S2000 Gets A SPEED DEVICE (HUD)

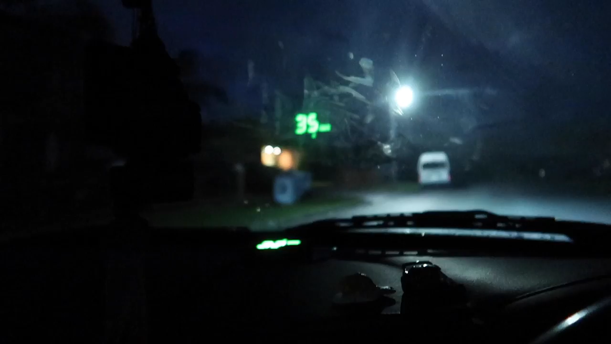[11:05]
33 35 33 33 holding it 35 So it's about We'll say 2 kilometers difference right now